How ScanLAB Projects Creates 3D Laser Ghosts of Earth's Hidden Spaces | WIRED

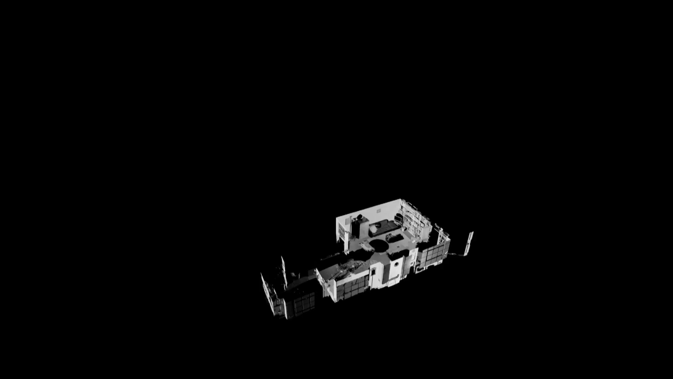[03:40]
This is a room in the centre of London that's made up, if I zoom into it,
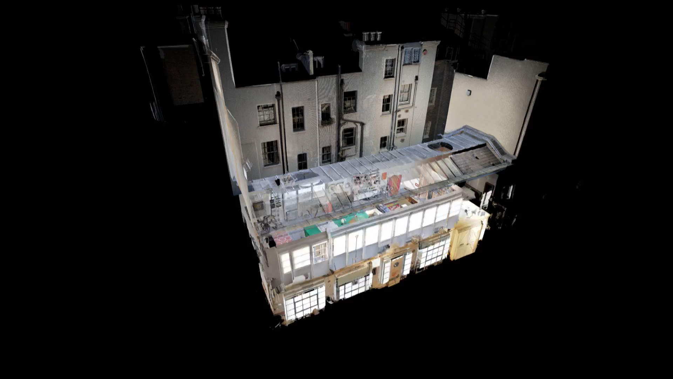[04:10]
what we end up with is a perfect digital replica of a real-life space that we can then move around in the computer,
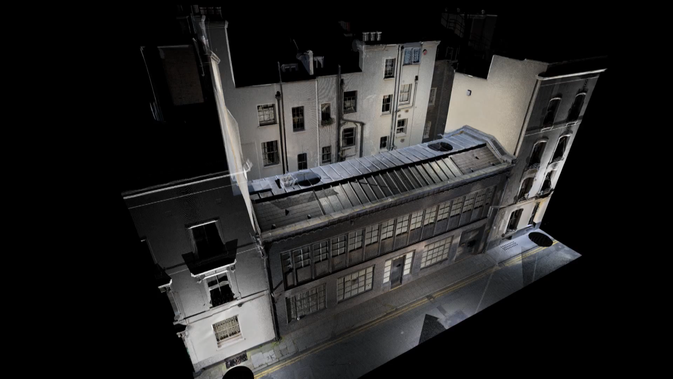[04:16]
explore, take images from. We can do this with tiny objects.
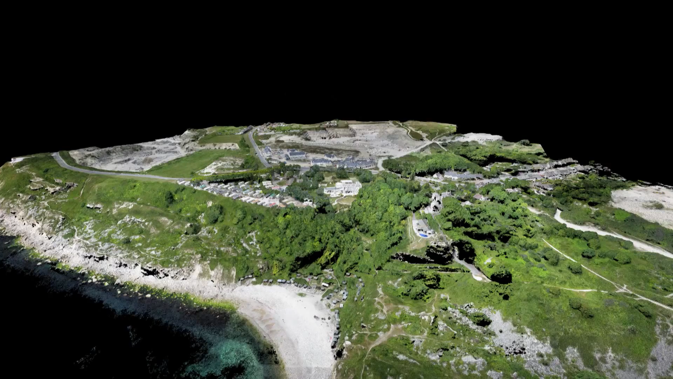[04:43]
We also do this to vast landscapes.
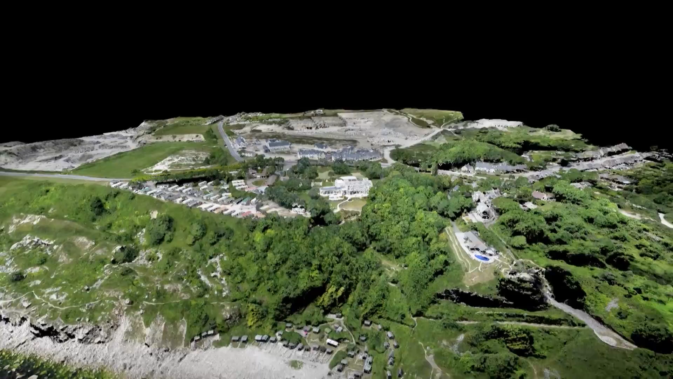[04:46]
So this is terrestrial, or this is laser scanning not terrestrially from a little drone that's flying over
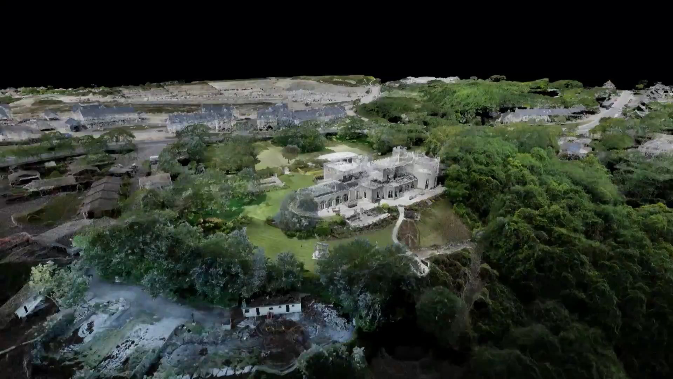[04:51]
this area of the PIRBEX in Dorset. And then we switch to terrestrial laser scanning down on this level here.
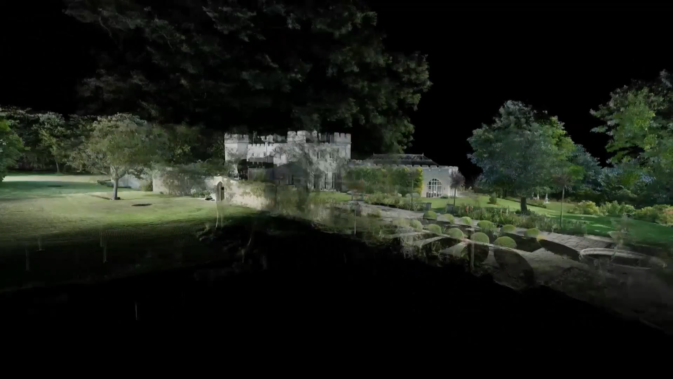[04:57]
So vast swathes of the landscape can be digitised in this way.
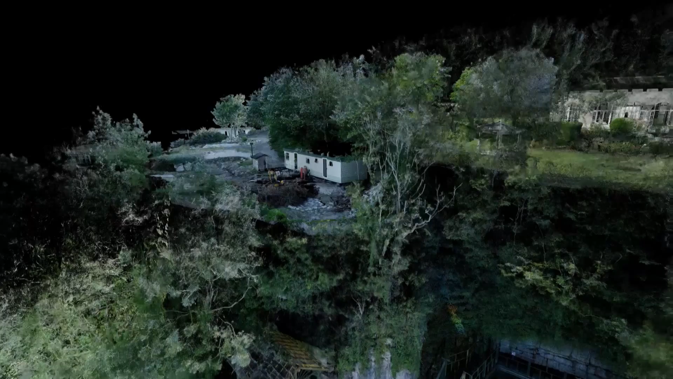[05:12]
This technology has been to some amazing places before I came into contact with it, about six or seven years ago.
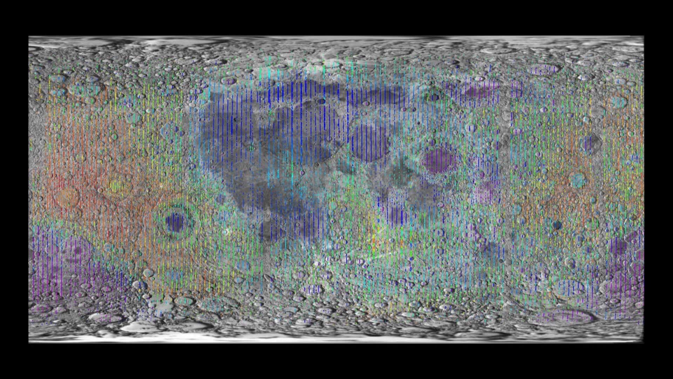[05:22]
It was actually invented to understand the surface of the moon so that we could land a lunar module on there. And one of the early uses was to fly around above the earth and send these lasers through the clouds to understand the density of clouds and ultimately map the weather.
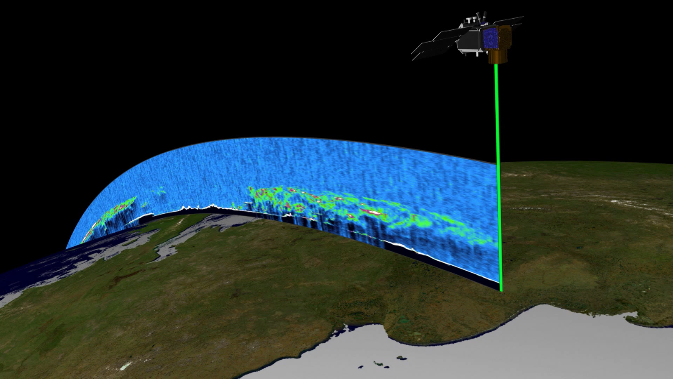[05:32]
It's now the technology that allows driverless vehicles to understand the objects moving around them and navigate safely through the city.
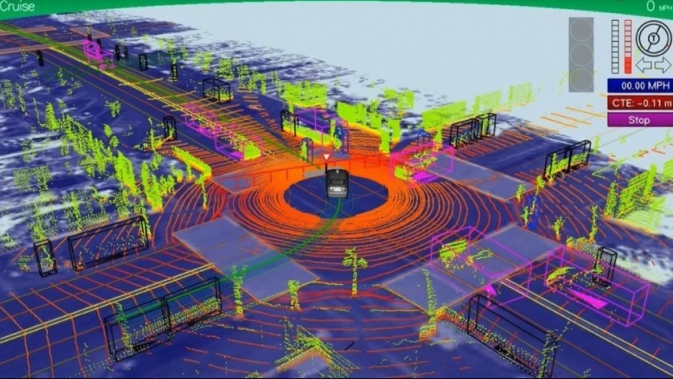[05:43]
And as I said a second ago, it will be the next technology that comes onto all of your mobile phones.
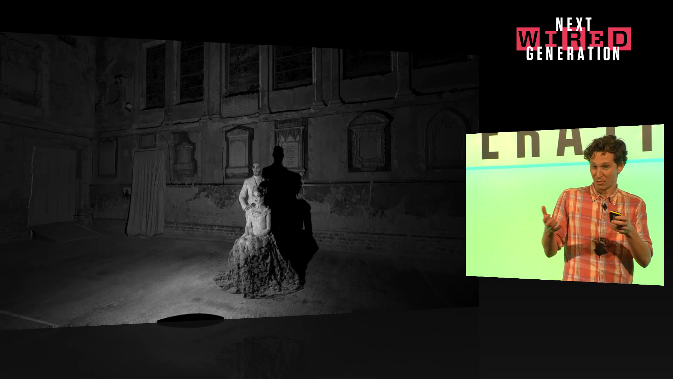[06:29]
they themselves are actually observed from the side or
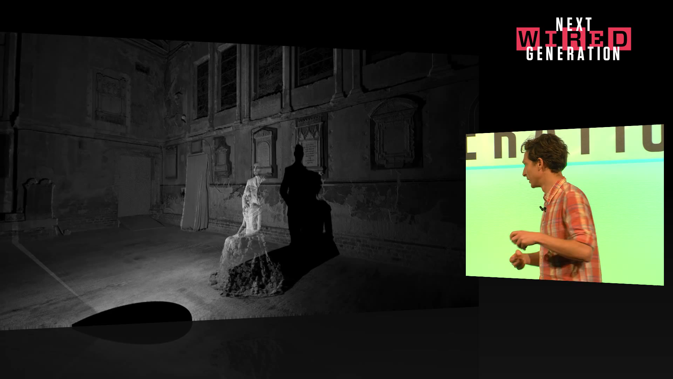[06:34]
they themselves are observed from behind. It completely kind of transforms the idea of taking a photograph, which is capturing a moment that doesn't change.
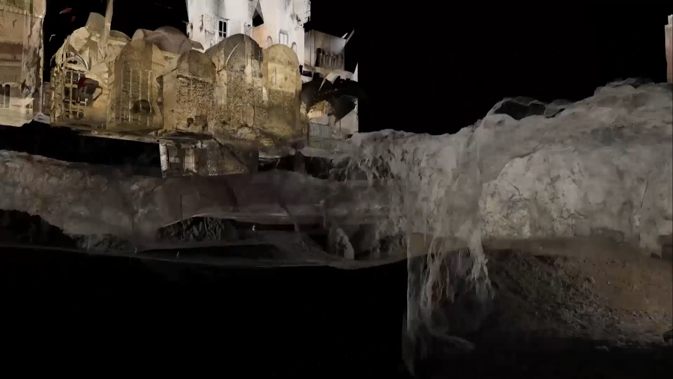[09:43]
The aqueducts and sewers that supplied and cleansed it.